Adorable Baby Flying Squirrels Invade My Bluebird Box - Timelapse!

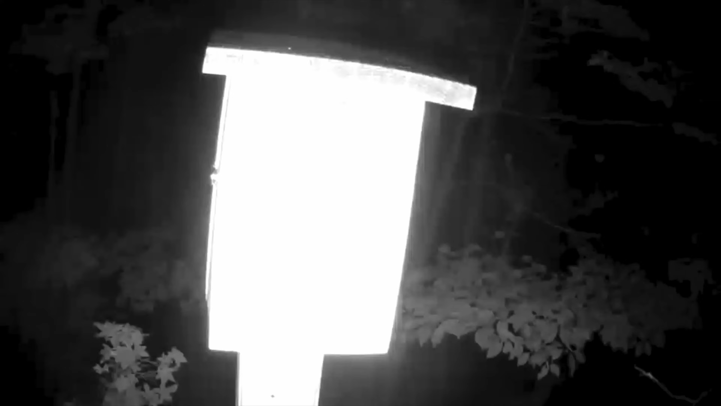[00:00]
After my bluebirds fledged this spring, I later noticed that there was something using the birdhouse,